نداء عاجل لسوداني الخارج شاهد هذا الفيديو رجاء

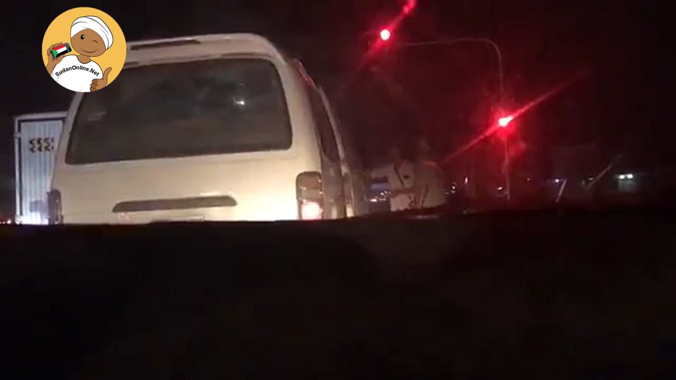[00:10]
هدوء لكن حزر الناس دي حزره شديد التصوير الان من شارع بيت ختم تقاطع المشتف صح شارع مكة احنا اخوش علي اوماك قوات الدعم متواجد بكسافة في كله مئة متر في كله مئة متر متواجدين لكن الناس متحركة الناس الان حاليا وضع يعني مستقر شوية
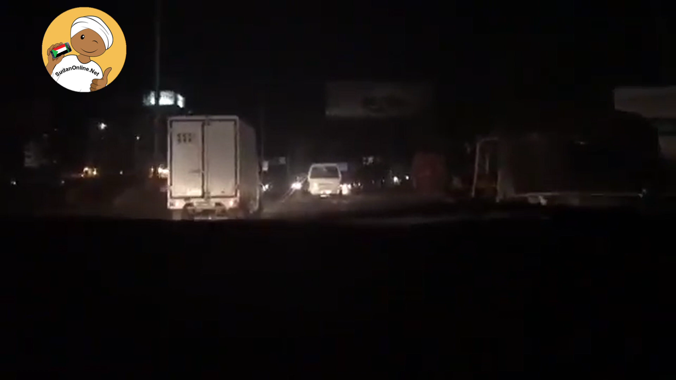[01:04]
التقاطع الجاي احنا في عبيد ختم التقاطع الجاي حيكون تقاطع المشتل المتاريس تقريبا في الشوارع الرئيسية وزيلت في المنطقة دي نعرف انه مدرمان وبحري فيها ترس شوية تقيلة ناس مقفلة لكن هنا الوضع صعب شوية
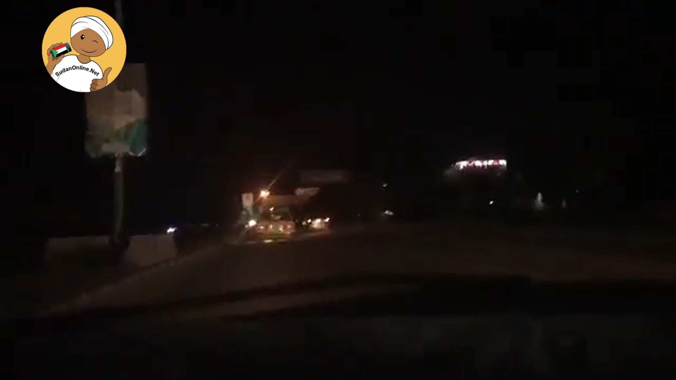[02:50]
ده الوضع الان حاليا بحكي لكم الوضع الان في شارع عماك لا في كهرباء لكن البيوت معظم ما بدأت تفقد الكهرباء لانه شبكات الكهرباء الرئيسية ما شغالة والانترنت حتى للبغالات والمحلات ما بدأت دي قنيت
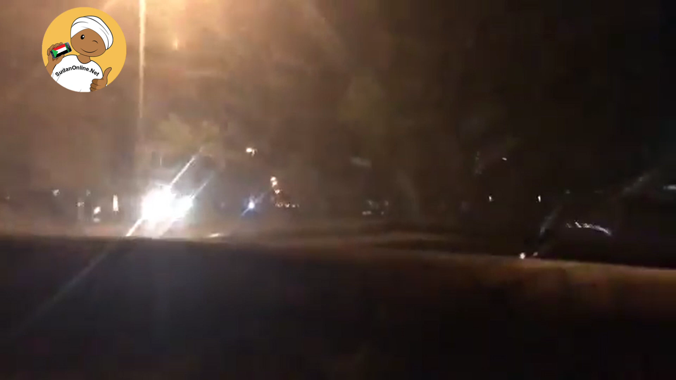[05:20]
بنسمع عنده منطقة دمدرمان منطقة بحري الوضع فيها شوية شادي شوية ناس ماسكين الترس مرة بتحصل اجتباكات الصوات الرصاص خفت الرصاص خفة كتير من الصباح الصباح كان فيه رصاص سامع عنده في البيوت لكن ما حاولنا نطلع حتى الصباح تعيد ما صلينا ذاته بصاصا ليلة انا معيد منه مبارح فدي كده المنطقة ده الان ده شارع الستين همشي همشي شمال كده يلا شارع الستين ده فيه تغذية شوية